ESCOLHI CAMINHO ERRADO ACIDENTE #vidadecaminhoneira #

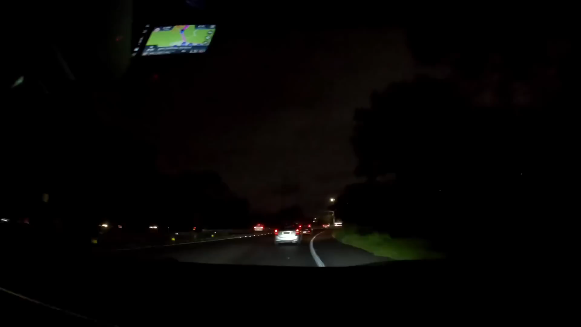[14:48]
Então, gente, tamo quase chegando aí, falta 6.4 quilômetros. A gente saiu ali, né, portão. Portão a gente caiu ali São Leopoldo, né? Aí contornamos ali, quem sabe, né?
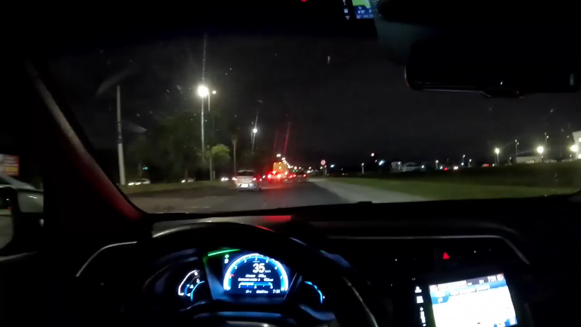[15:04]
Eu subi o viaduto sentido que vai pra Guaíba. Desci novamente ali. E contornei a Polícia Rodoviária Federal e caí sentido Osário aqui, ó. Litoral de novo, ó. Aí agora eu entrei pra Avenida Cis Brasil. Aí diz aqui que mais 6 quilômetros nós tamo lá. A gente tá no GPS do carro e mais a Doralice.